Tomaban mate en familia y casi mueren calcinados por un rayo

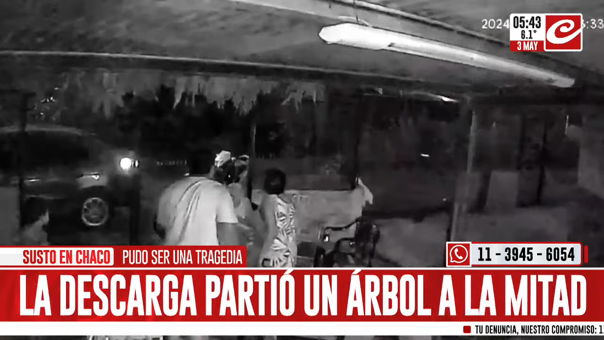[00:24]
Terrible, casi los parte un rayo a un árbol, si lo partió a la mitad, pero cayó a nada. A poquitos metros, un rayo o dos, de esta familia que se salvó de milagro. Estaban charlándolo más bien. Fijate cómo ya se activa la alarma, incluso, de este vehículo que estaba allí. Estaban tranquilos en el patio de casa, nadie lo podía creer.
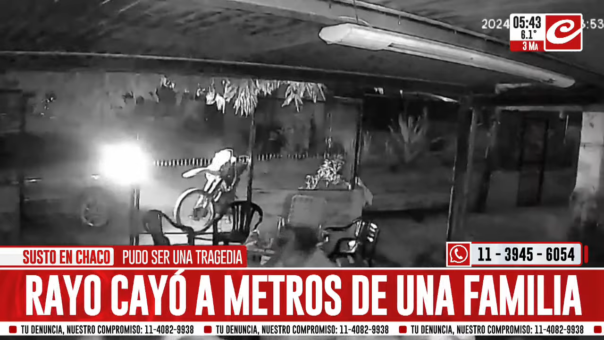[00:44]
Observen otra vez esta situación. Hablando de la vida, debatiendo la famosa sobremesa.
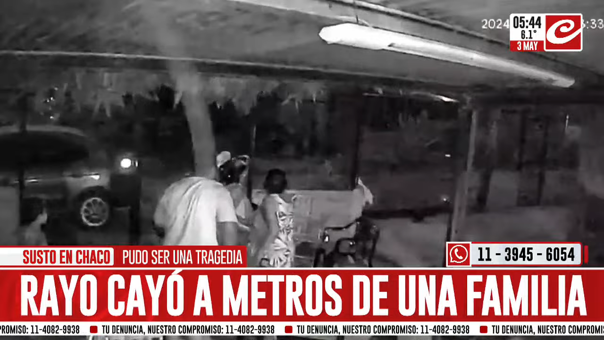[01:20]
Sí, fíjate que es verdad lo que nos apunta el chino, nuestro zonista, que pasa una chica caminando por atrás, que también se salvó de milagro, porque cayó sobre el árbol. Por eso la importancia de no ponerse bajo un árbol también, cuando hicieron tormentas. Pero bueno, había alerta meteorológica en el Chaco para lo que fue la jornada del primero y para el jueves 2, por estas tormentas que azotaron nuestra provincia.
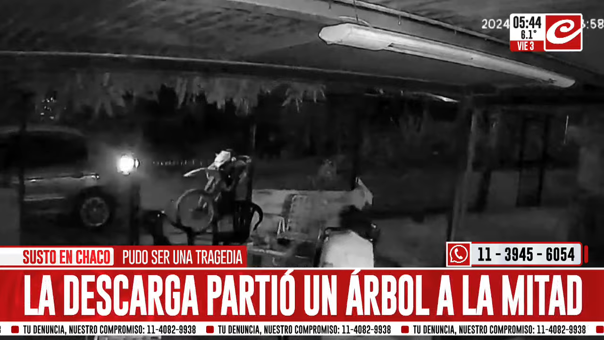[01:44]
Allí tenemos muchísimos televidentes que siempre nos escriben, mucha gente que nos mira del Chaco y que nos advertían sobre esta situación del mal tiempo. Pero este video realmente es impactante, porque pudo haber sido realmente una tragedia.